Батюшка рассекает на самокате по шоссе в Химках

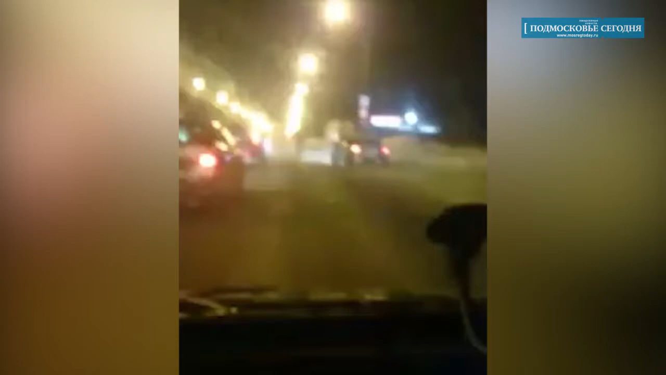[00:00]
Вот ответ. Батюшка едет по Ленинградке на мопеде на таком же. Давай.